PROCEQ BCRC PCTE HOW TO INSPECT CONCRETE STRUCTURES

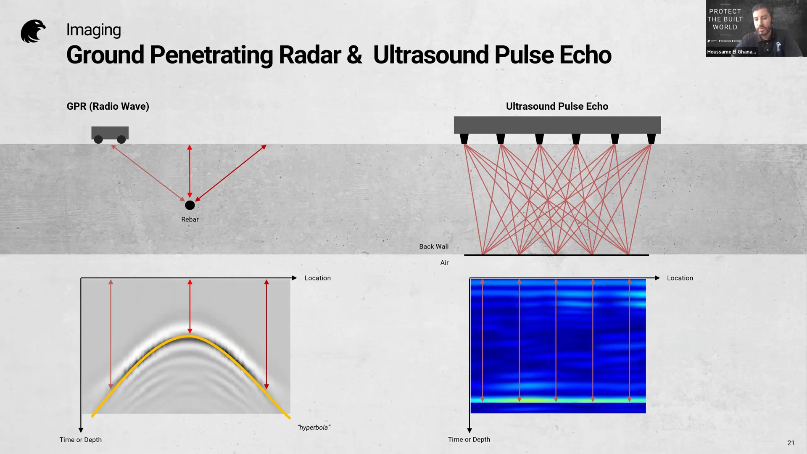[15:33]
very classic one in the world of gpr experts convincingly you know um you don't have this in ultrasound ultrasound actually is very good for backwall for air and also internal defect so for metallic you should you know use gpr and for that we have three different sensors i will explain to you the difference um and here i want to really emphasize something now today that you have so many drawings so many reporting communication channel um karsten said it we believe in computing power and the best today is to
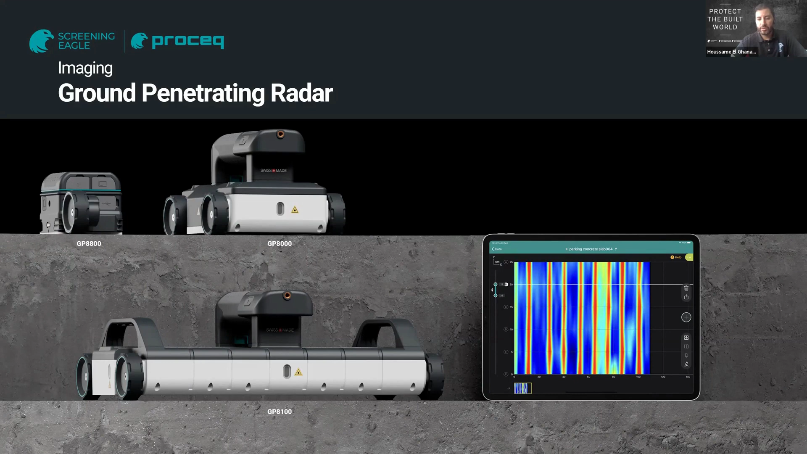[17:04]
because that's immediate you have six line scans so you increase your chance to uh you know find the object and have a very good image of it so roughly 25 centimeters width of it in terms of frequency
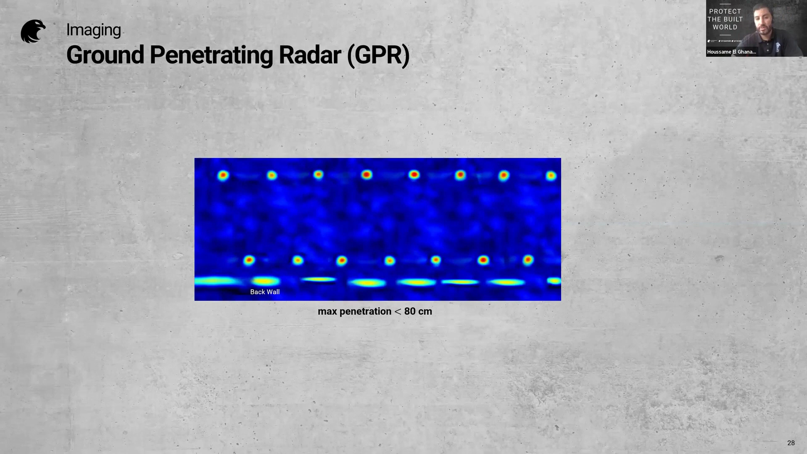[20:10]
rebars and also see all the spacing top rebars and also pt duct
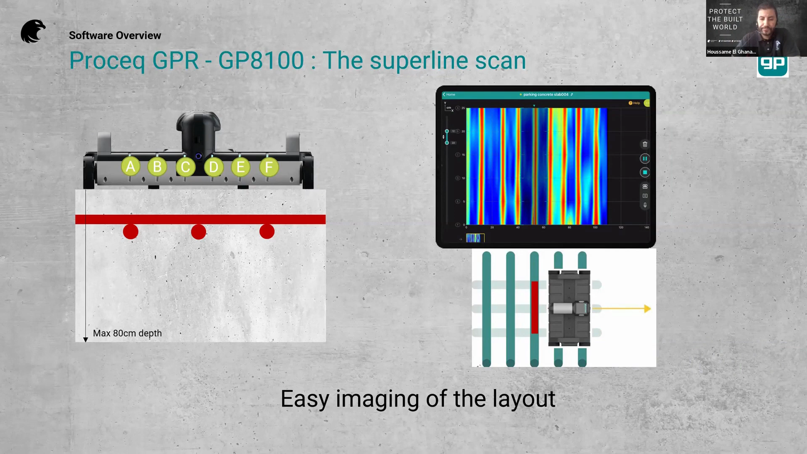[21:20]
so that you can have a very clear pictures of your object and you'll find it of course we have dual view uh if you like to have um the line the classic
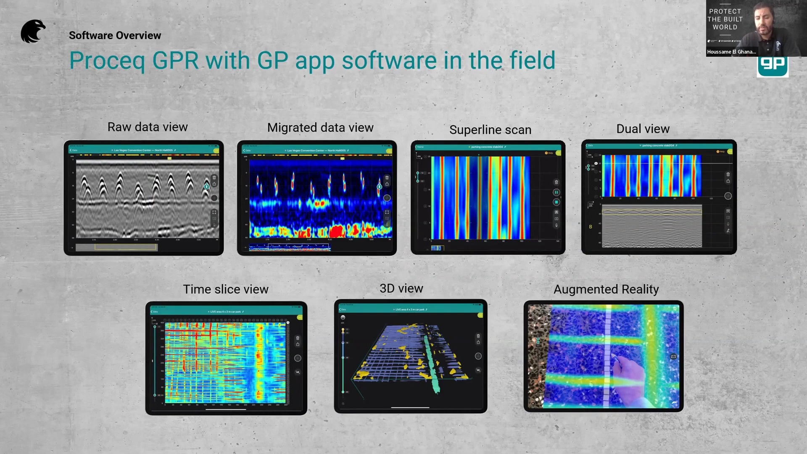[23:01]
for that and again in the field uh you want to share with someone directly you want to open a pdf drawing to say oh is that the the rebar that i locate yes let's see the drawing that's your computer it's with you that's your ipad now uh to summarize on the gpr so as i said the first one
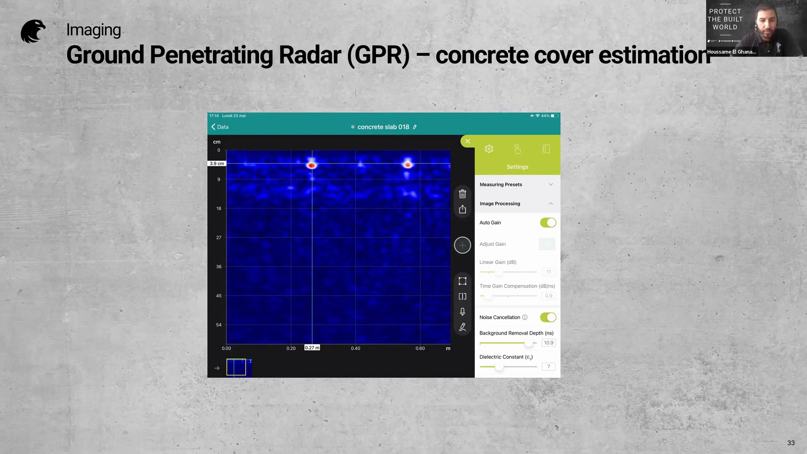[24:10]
give you an example here 3.9 centimeters um yes you're right in congested areas uh even that's the best solution actually but but you know we have eddy current technology uh which exists